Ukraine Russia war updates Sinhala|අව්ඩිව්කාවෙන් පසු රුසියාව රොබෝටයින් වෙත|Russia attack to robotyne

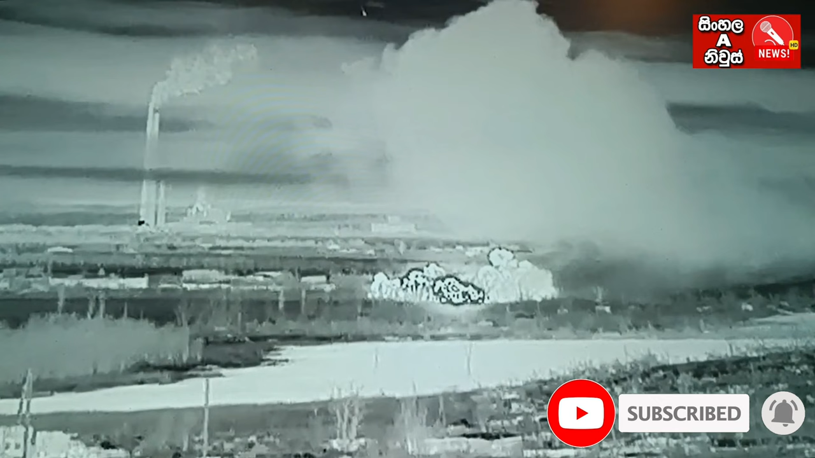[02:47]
In this case, in this case, the Russian army has been able to destroy the Russian army of Russia with the robot missiles and drones.